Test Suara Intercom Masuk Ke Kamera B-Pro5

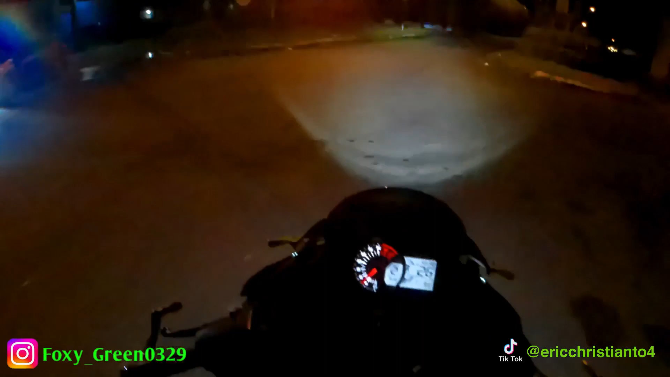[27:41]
Mana tempatnya? Ini kayak depannya oh. Yang ramainya. Banyak mobil lo.
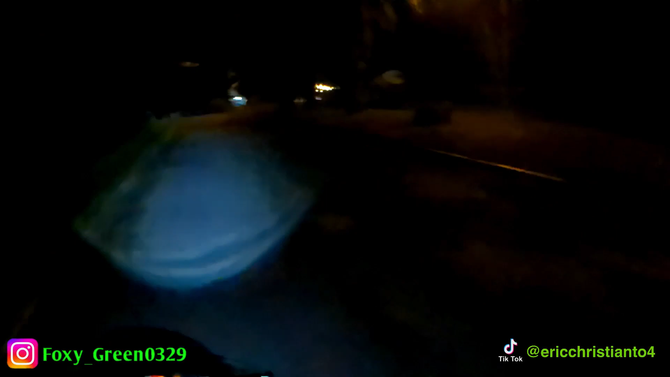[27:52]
Okay. Nah, itu tempat. Nah, ini kayak tempatnya kayak sebelah kanan nih guys.
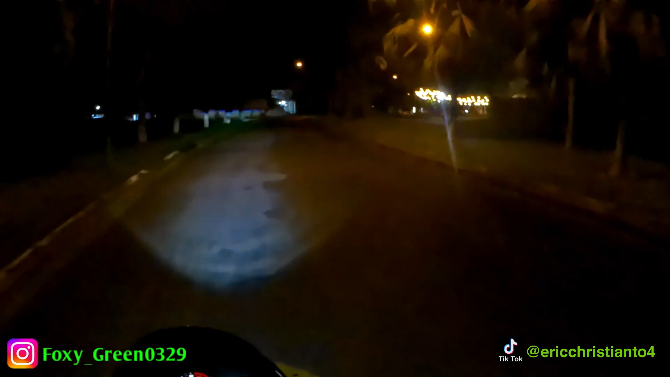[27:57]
Parkir di mana ya? Cari lah. Mana kita lalu? Depan. Nih. Oh. Parkir motor? Nanti tak? Nih. Tapi dia tak sok. Wih gelap, helm nak bawa? Oh sudah, ayo turun dulu deh. Ayo turun dulu. Gelap kulita.